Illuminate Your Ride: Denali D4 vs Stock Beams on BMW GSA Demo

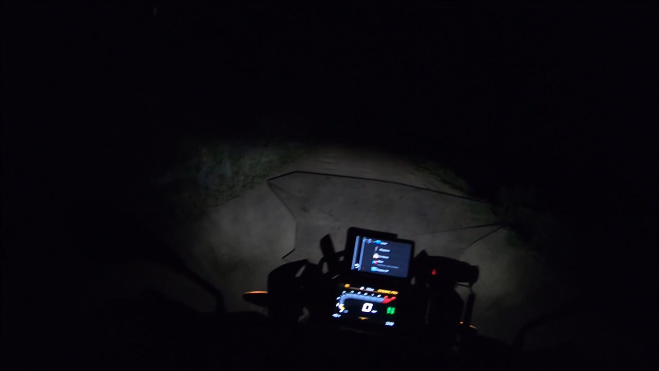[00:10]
So, if I had to do a demo. So first thing, before I talk about how good the D4s, the Denali D4s are, let's talk about how worthless these little fog lights are. The stock fog lights. I mean, I guess they're okay. Better than nothing, right? Better than nothing. So right now, we've got the low beam on. Standard low beam on the bike. Standard high beam. Low beam.